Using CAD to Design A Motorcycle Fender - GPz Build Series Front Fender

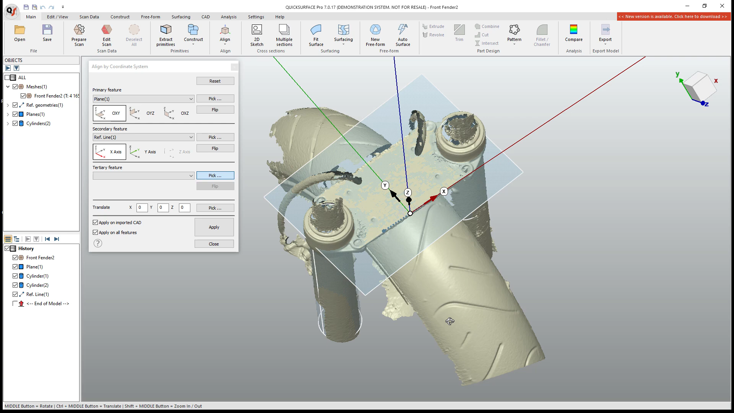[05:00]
If you don't have that, you can always make sure that your first scan is going to be in the correct orientation for you. And that means the first frame of your scan will be aligned relative to the orientation of the scanner.